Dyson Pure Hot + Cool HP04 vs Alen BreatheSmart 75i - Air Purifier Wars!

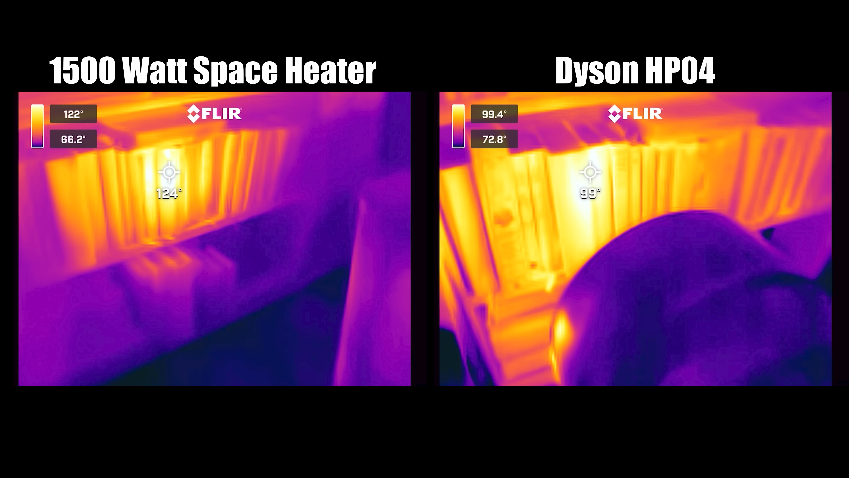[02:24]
about 25 degrees hotter on max power than the Dyson. So if you're wondering if the Dyson HP 04 is better than a typical space heater,